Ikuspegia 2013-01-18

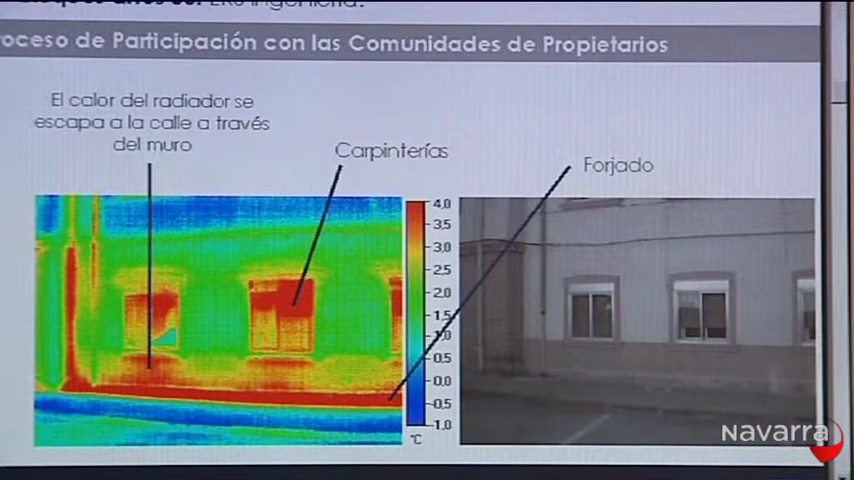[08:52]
On screen: scale top 4.0°C, scale bottom -1.0°C
El edificio está frío, tiene una pérdida toda, el calor que se pierde, pues se refleja en esa foto térmica, ¿no?
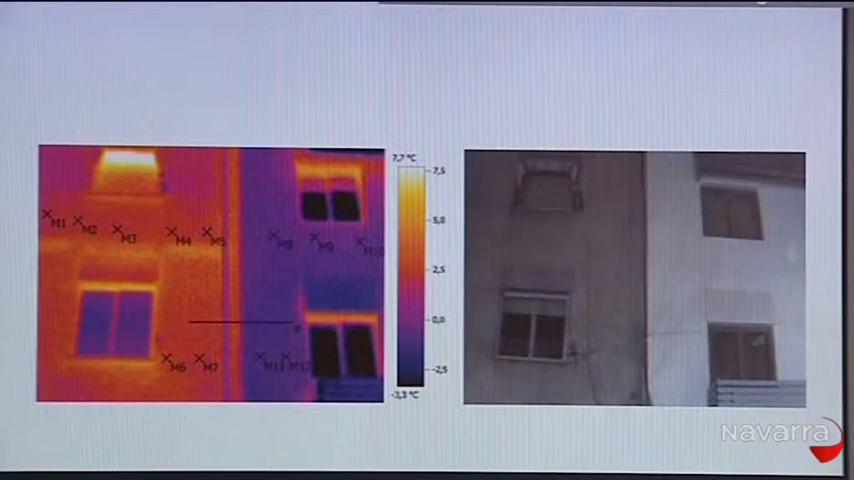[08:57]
On screen: scale top 7.7°C, scale bottom -3.3°C
Y ahora se ha hecho, después de la rehabilitación, unas fotos, nuevas termografías, en las cuales se ve reflejado,
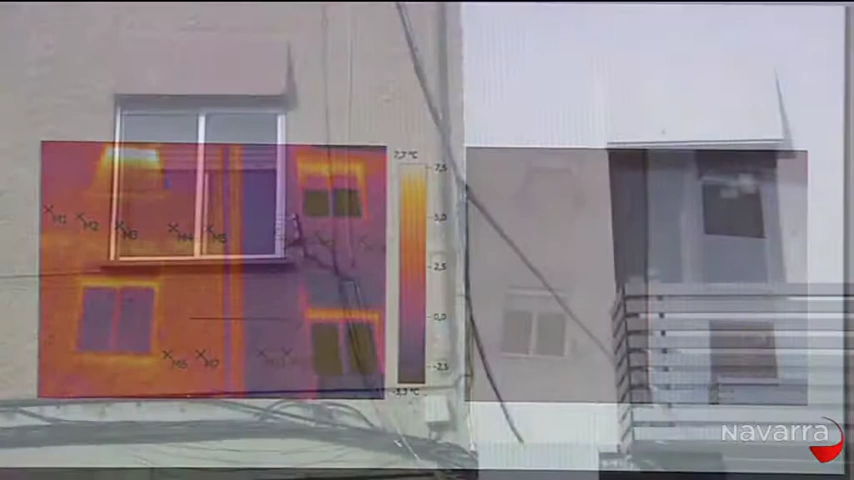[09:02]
pues eso, que ese calor que se perdía se deja de perder. La solución conjunta, pues ha reducido el coeficiente de transmitancia térmica que tenían originalmente,